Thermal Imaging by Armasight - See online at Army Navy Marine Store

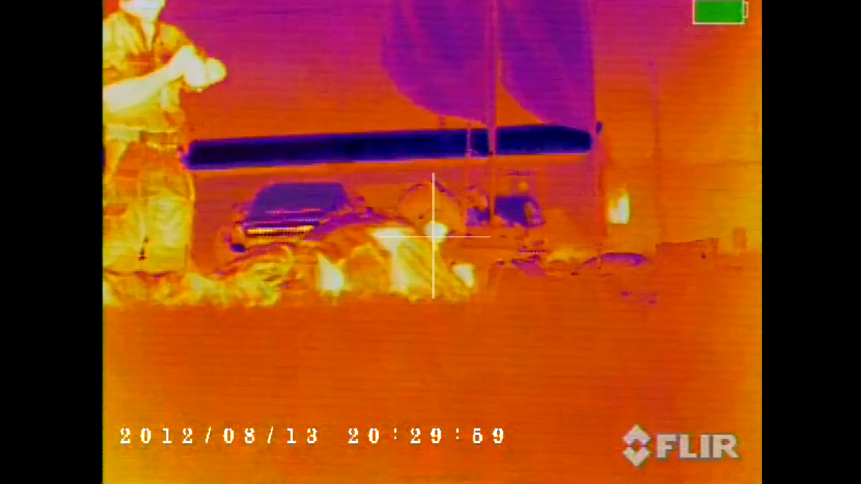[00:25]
thermal imaging works by measuring and displaying infrared energy.
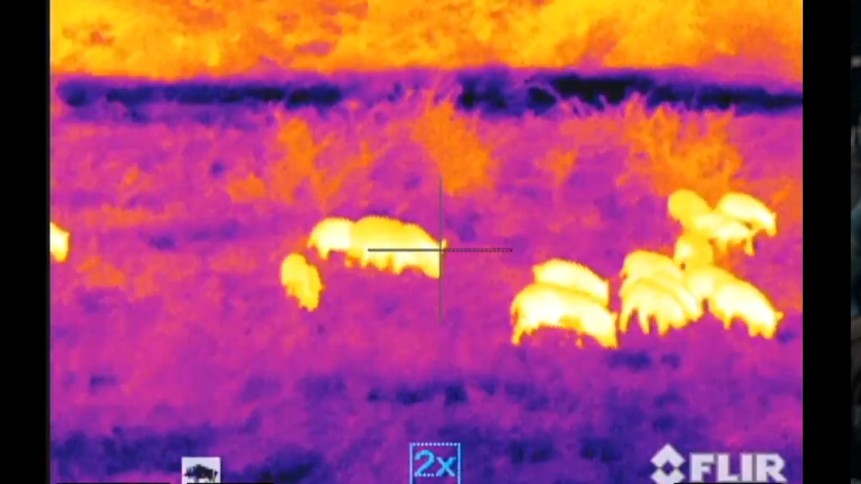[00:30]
The hotter the object the more infrared energy it emits so the body heat of a human or animal makes it jump out from the cool background.
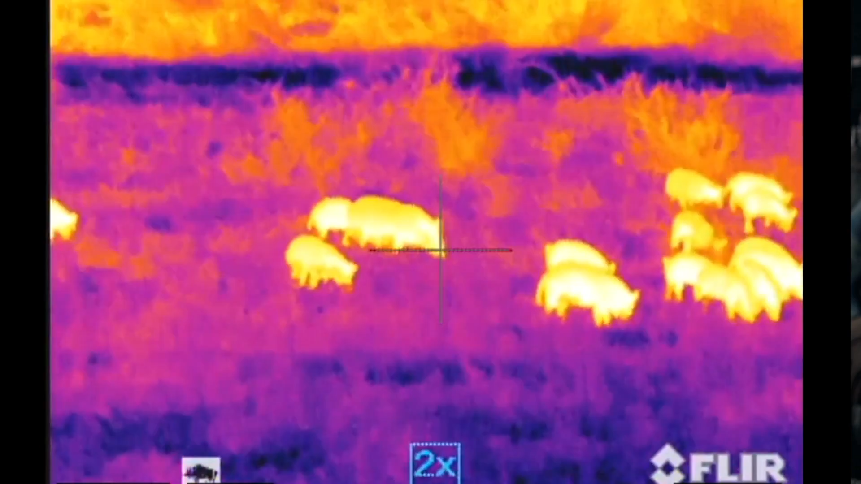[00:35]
This makes thermal imaging an ideal night vision tool for some applications.
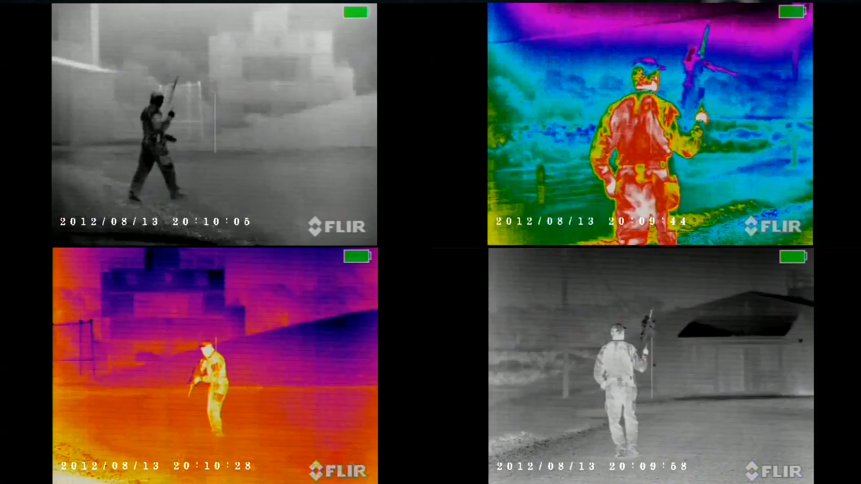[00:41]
This year Armisight is launching over 40 thermal imaging systems.
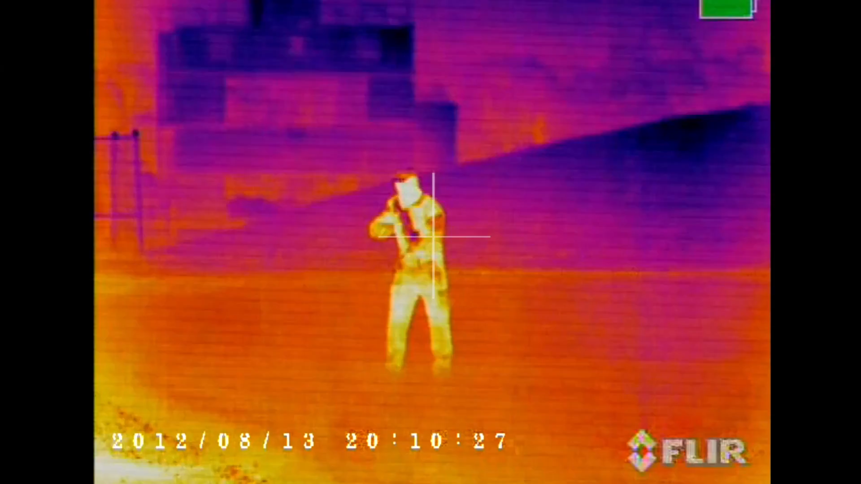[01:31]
FLIR core technology offers amazing thermal sensitivity and image quality. Glass does not transmit heat very well, that is why all thermal imaging utilizes germanium lenses.
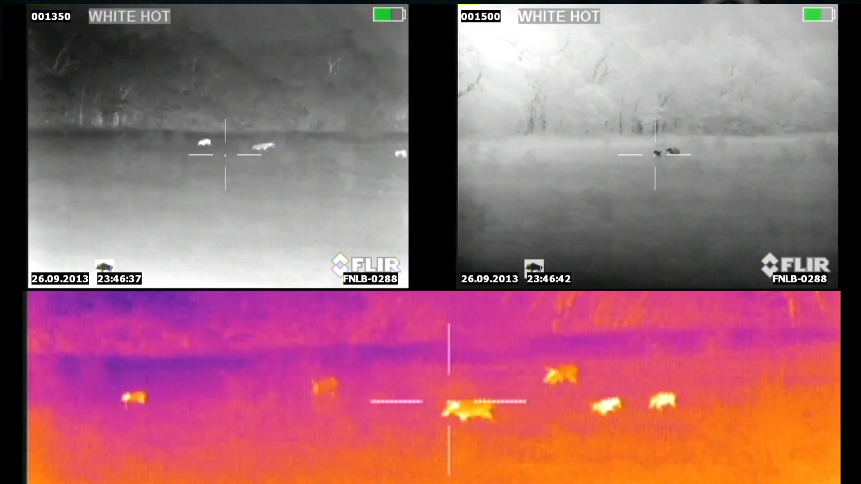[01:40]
Germanium is a rare earth material that transmits infrared energy. As germanium lenses get larger, they might become the most expensive part of thermal imaging systems.
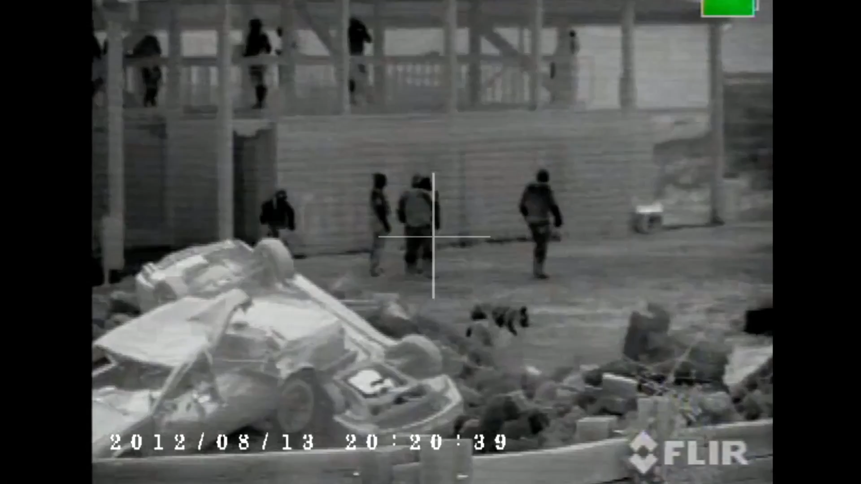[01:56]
For larger apertures, Armisight Zeus offers the 75 millimeter lens instead of the common 50 millimeter.
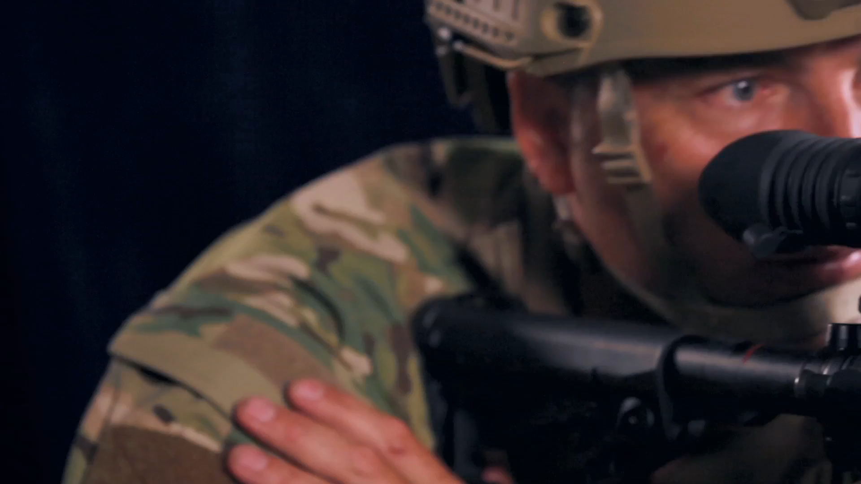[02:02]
Next there is the output display. Armisight Zeus models are equipped with a color organic light emitting diode screen
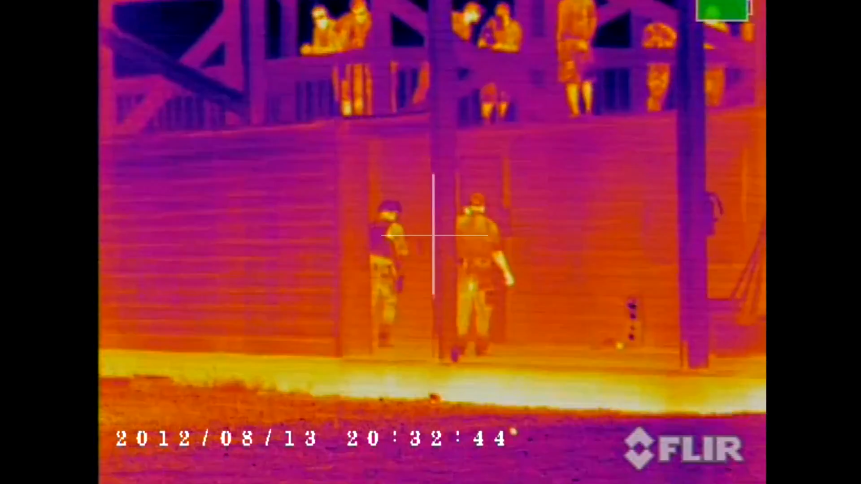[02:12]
OLEDs with resolution of 800 by 600 pixels.
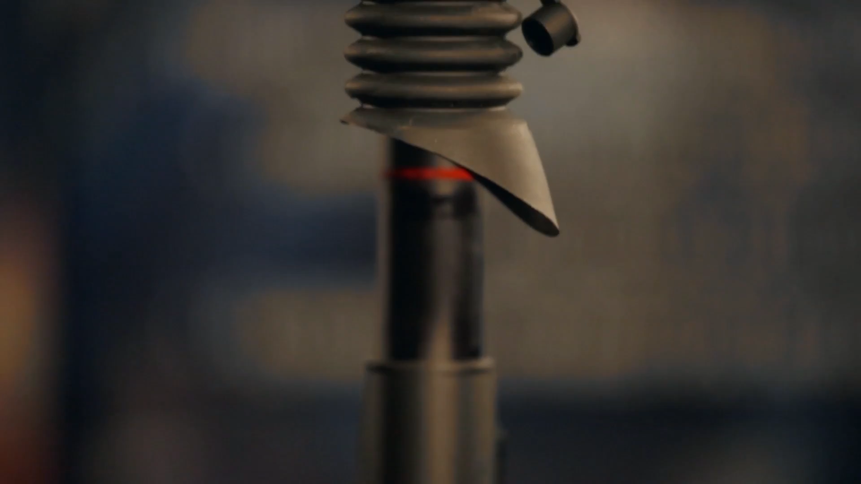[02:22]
Zeus housing is machined out of aircraft quality aluminum. Zeus scopes are the most compact and lightweight in its class. Finally, there is a software that runs the whole system. Armisight employs the digital platform to the fullest.
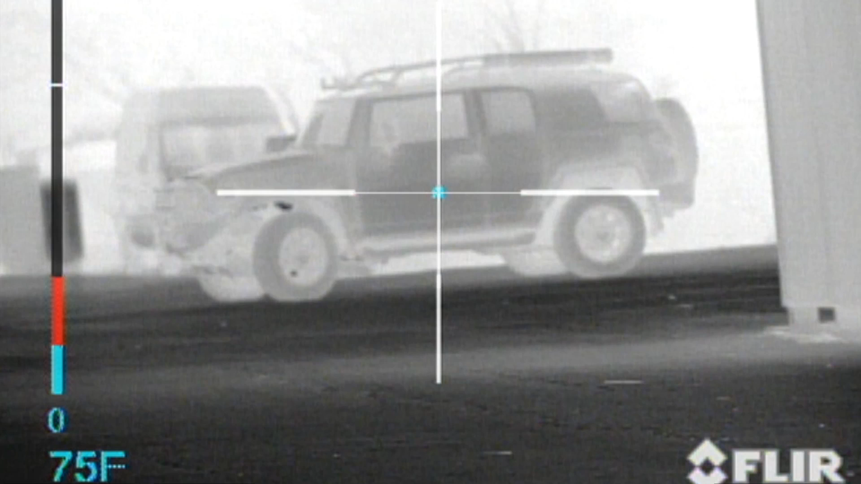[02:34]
There is an e-zoom with always-on-target reticle that automatically adjusts for magnification. There's also an end-user selectable reticle patterns, polarity, and colorization modes.
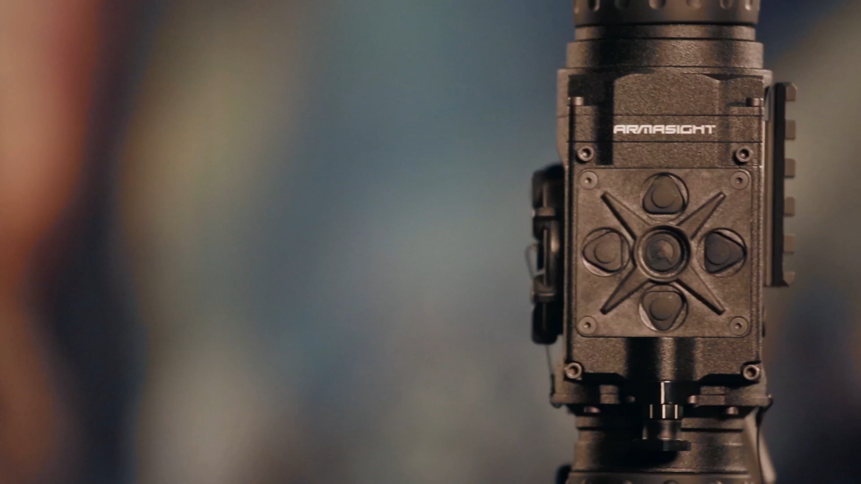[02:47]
By using the drop-down menu, users can even select the Armisight proprietary tactical or hunting scenarios
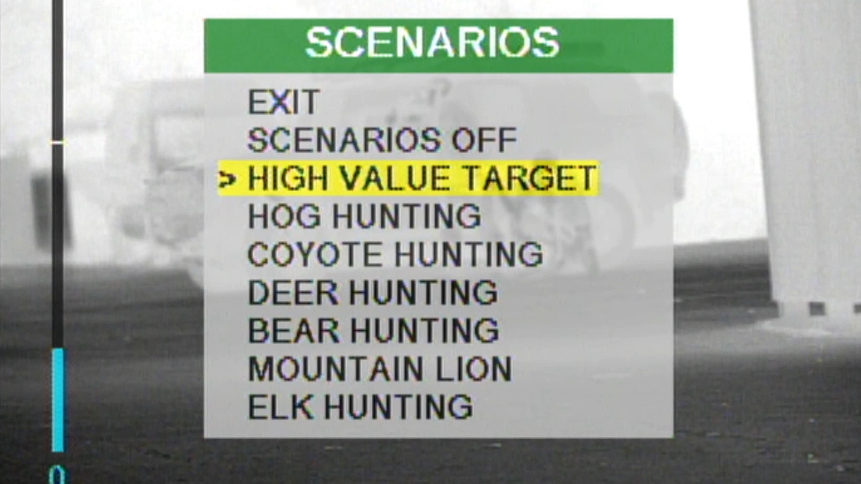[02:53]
and digital filters where algorithms will optimize the rifle scope for close quarters combat or for hunting hogs.
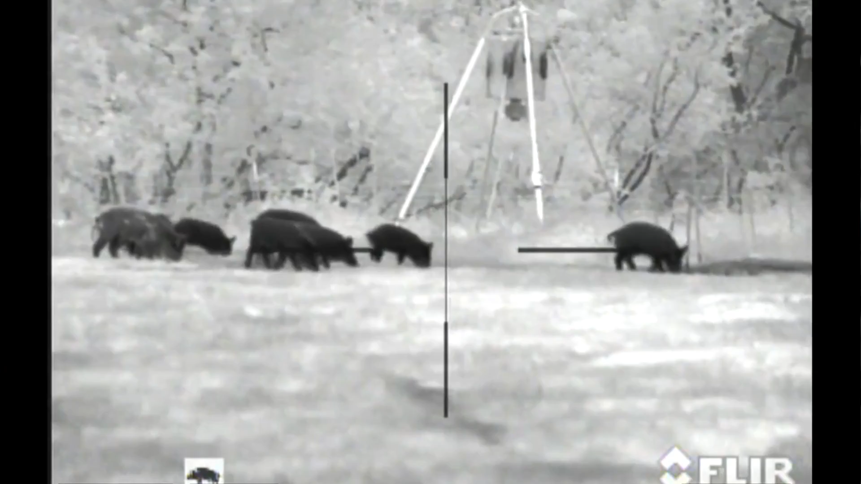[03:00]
There's even a wireless remote control and